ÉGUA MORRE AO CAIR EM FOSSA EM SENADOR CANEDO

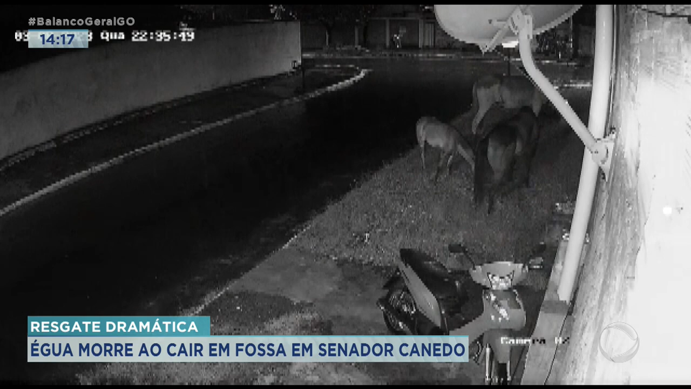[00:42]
A égua, um cavalo e um burro estão comendo a grama que encobre a fossa. De repente, a tampa cede e parte do animal cai. Depois de quase dois minutos, a égua é completamente engolida. A Irenice aluga a casa bem ao lado onde a cratera abriu e levou um susto com o barulho.
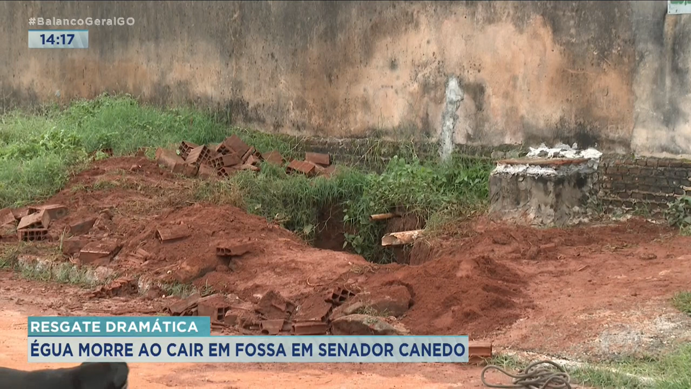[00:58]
A gente estava lá dentro, aí de repente houve aquele barulho, aquele estrondo, pom.
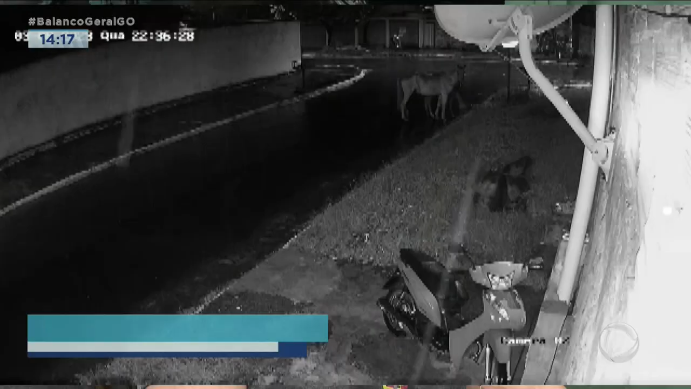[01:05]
Aí meu irmão saiu aqui fora e falou assim pra gente, caiu um cavalo dentro da fossa. A gente até riu dele. Aí quando a gente saiu pra olhar, realmente ele estava se debatendo dentro da fossa, tentando sair, mas não conseguia. Os outros dois animais ainda ficaram por perto até o amanhecer. Era três cavalos. Tinha um burrinho, outro cavalo e eu creio que ela era a mãe do burrinho,